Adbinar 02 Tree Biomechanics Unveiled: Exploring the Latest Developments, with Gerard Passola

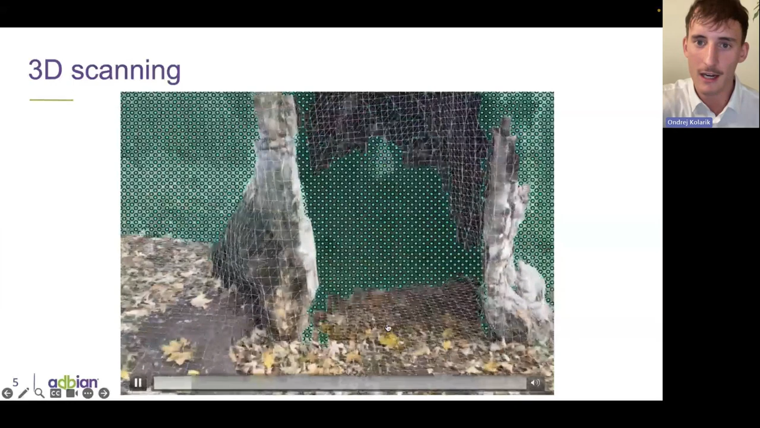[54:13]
point your phone at it, and you are just trying to get rid of all these colorful points
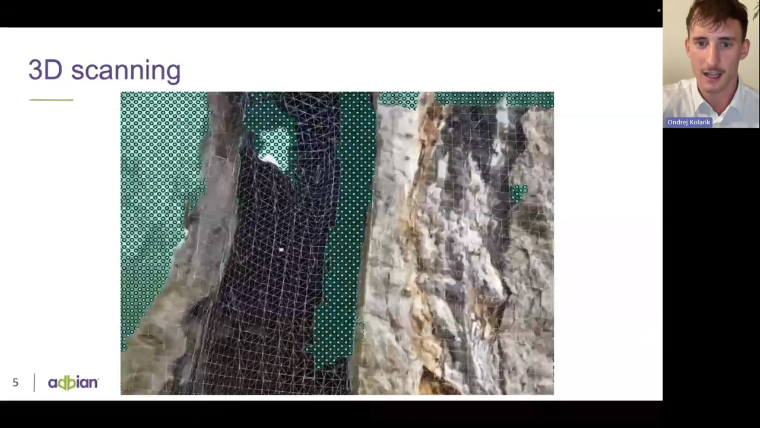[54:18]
on the stem, and it's gonna create the 3D
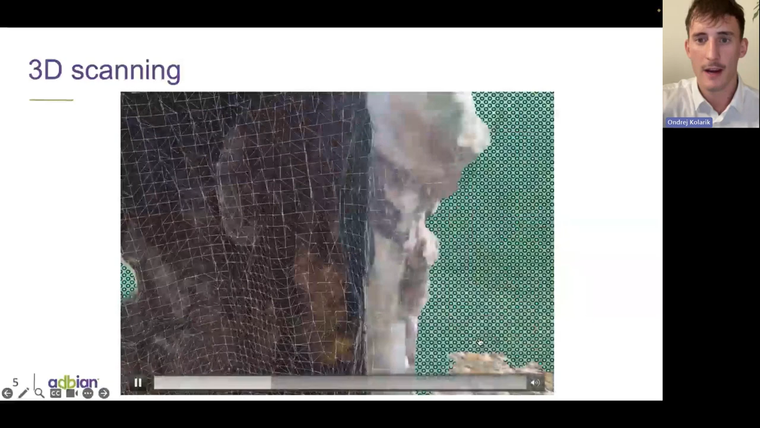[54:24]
shapefile for you.
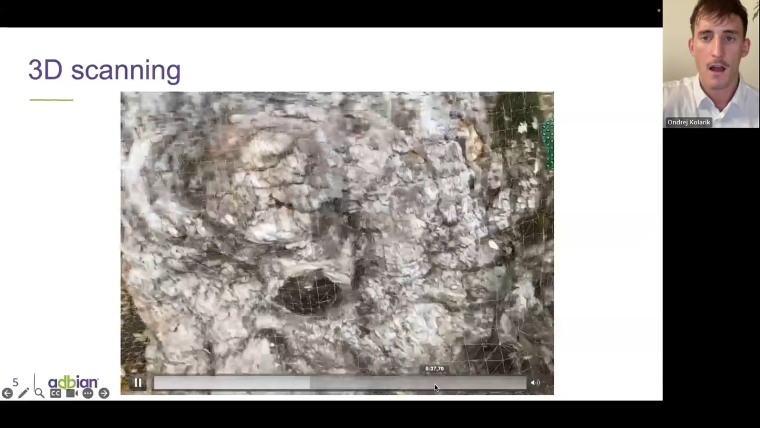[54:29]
We are aiming to do this assessment, you know, around 3 to 4 minutes per tree.
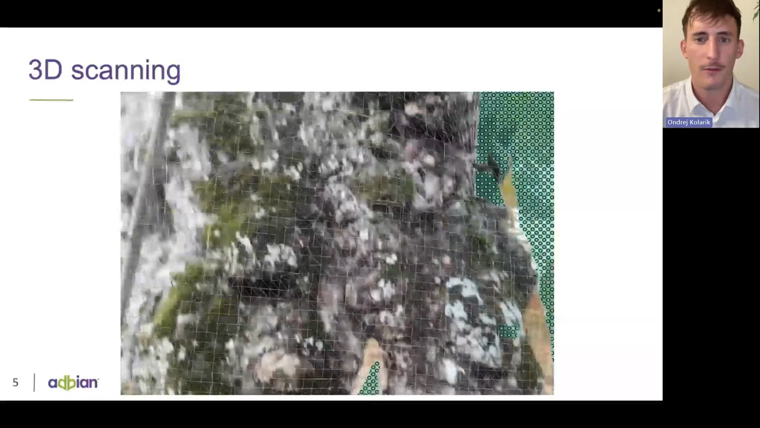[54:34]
So it is something that should be fast and doesn't take you too much time with the tree.
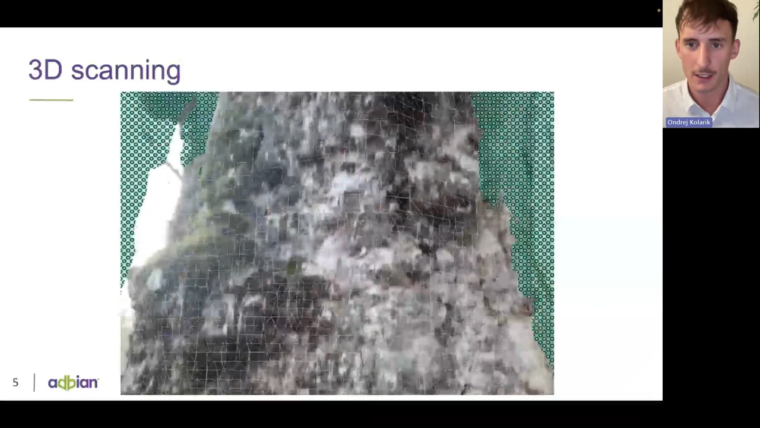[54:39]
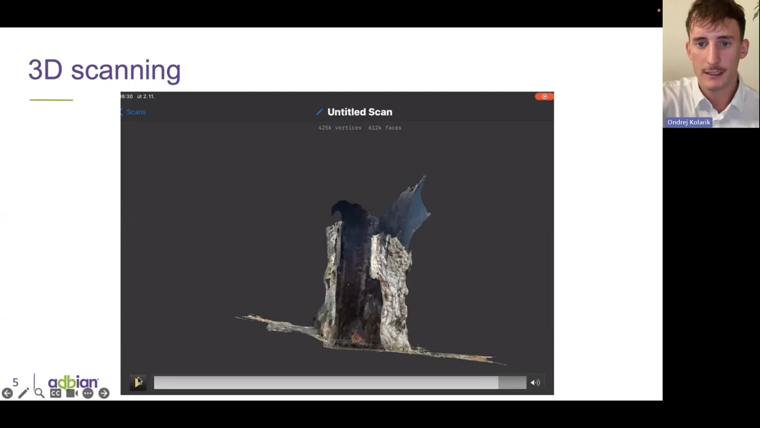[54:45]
and the end result can be shaped, for example, like this.
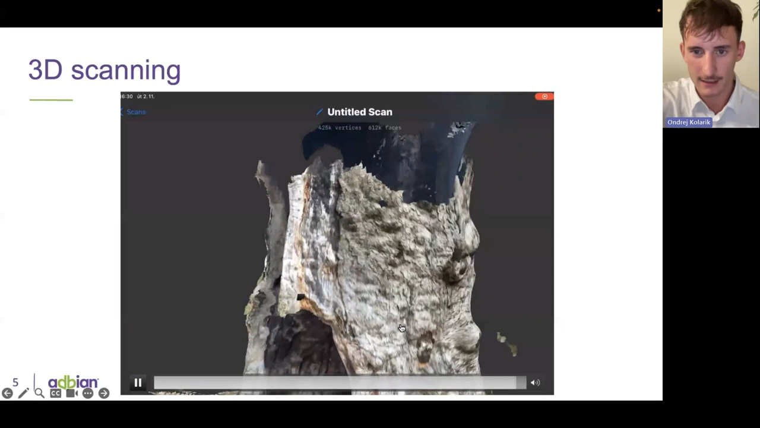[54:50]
So very precise 3D representation of this tree. How we work then with the data, we basically, as I said, model the tree in 3D space, and we are calculating the tree stability on each profile, each stem profile every 10 centimeters, and we indicate which tree profile is the weakest, and there we calculated the safety factor. It's possible also to include, as you saw, open cavities.
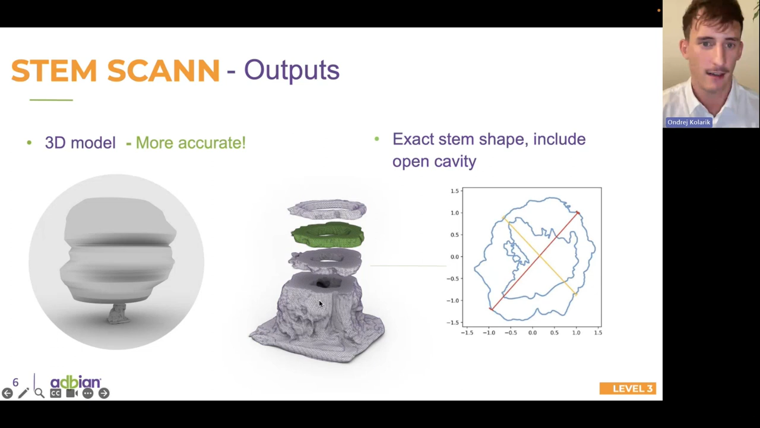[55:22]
So this can give you also the information on how big the cavities are really. In last steps, we can combine this approach with device tests.